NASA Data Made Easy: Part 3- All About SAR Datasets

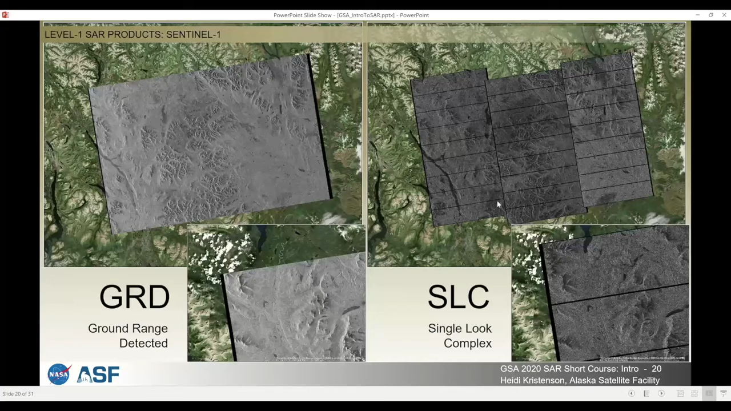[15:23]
So the single look complex from Sentinel-1 is what you would need to create an interferogram. The GRD no longer contains the phase information, it's only amplitude. So if you want to work with the phase data, you will need the SLC.
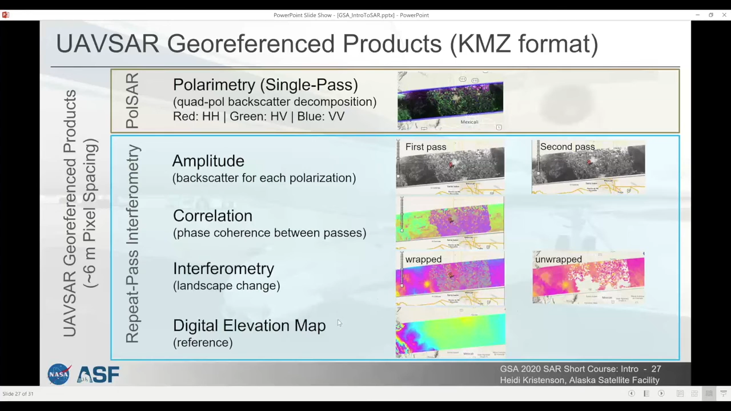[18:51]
There are also polarimetry products and the amplitude and correlation products that were generated as part of the acquisitions are also generated to the KMZ format. And this is really exciting. I'll be going over it more in the session on flood mapping this afternoon.